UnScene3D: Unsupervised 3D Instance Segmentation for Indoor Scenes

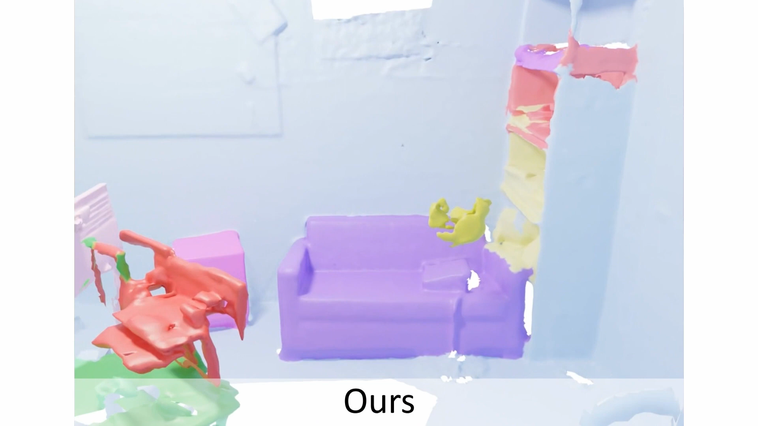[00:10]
Current methods rely on densely annotated 3D scenes for supervision.
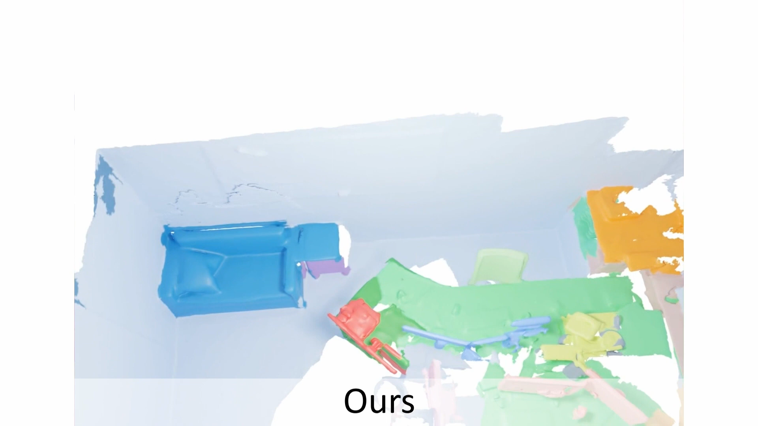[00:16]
We propose Unseen3D, the first fully supervised 3D instance segmentation approach for cluttered indoor scenes.
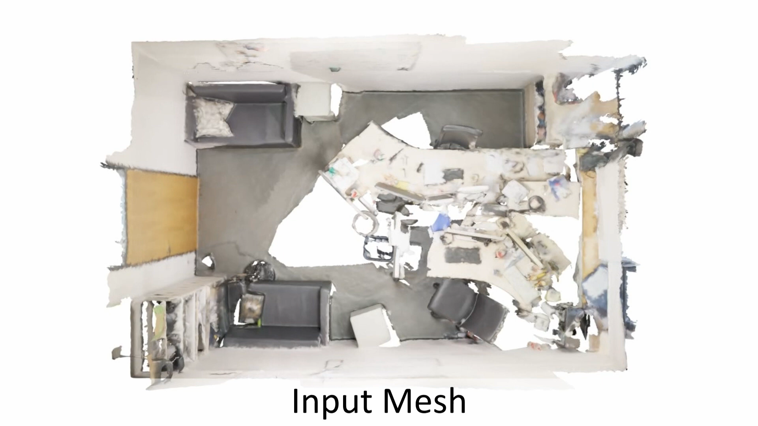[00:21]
In comparison to classical oversegmentation, clustering, and graph cut-based refinement,
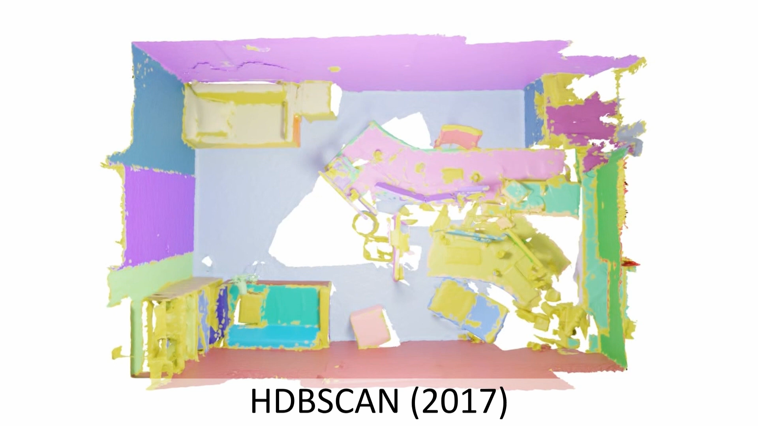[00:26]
our approach robustly identifies 3D object instances.